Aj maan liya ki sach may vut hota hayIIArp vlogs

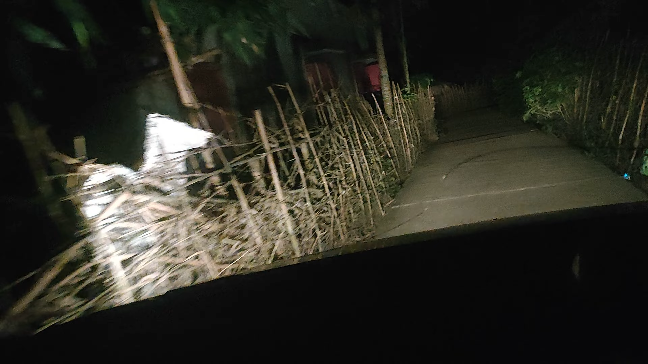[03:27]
ज़िए जार के लिया गाड़ी ज़िकि नहीं लेना चाहिए था ठीक है जिए भई होता रहता है गाड़ी अगर सीपोगे नए अभी पे आसा है नहीं है कि मेरा हाथ में भी रच आइ
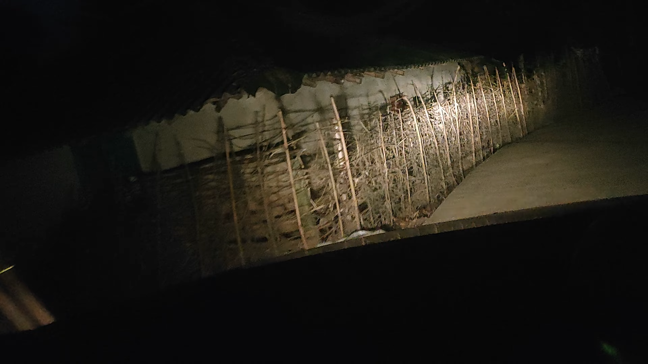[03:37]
तुछ पता है मेरको कि अभी भी मैं प्रो नहीं हूँ उसे
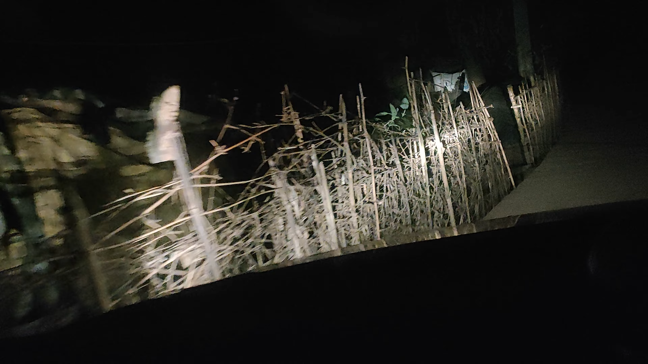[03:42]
हो जाएंगे क्या दिकत है भाई अब भाई रिस्किक बहुत है रस्ता देख रहे हो कुछ बोलेगा नहीं नहीं तुरो कैसा लगा
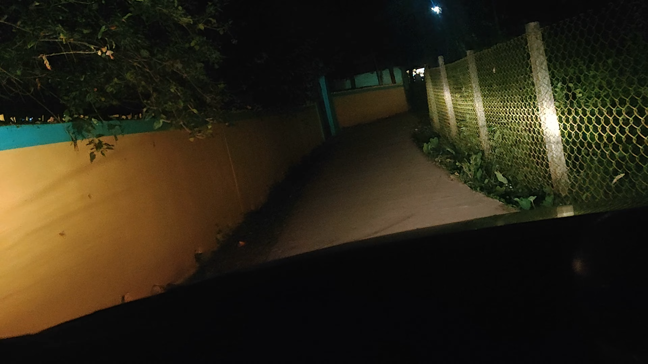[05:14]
जो जो अपना चाहिए तो ड़ाचे देख पारहे होंगे और नहीं पता क्योंकि इस जगह को उस दिन से मैं डर लगता है मेरो क्यूंकि भाई इतना गंदी तरीके से उस दिन क्रैस हुआ था मेरा यह जो राइट साइट में आप लोग साइध ही देख पारहे होंगे
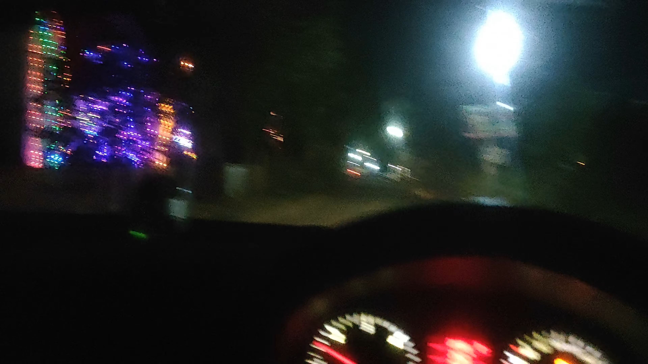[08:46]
रहा हूं घर वगरा कितना सजा हुआ है बहुत बढ़िया लग रहा है हर एक का घर ओके तो भाई यह रहा मेरा गाड़ी क्या पार्फोमेंस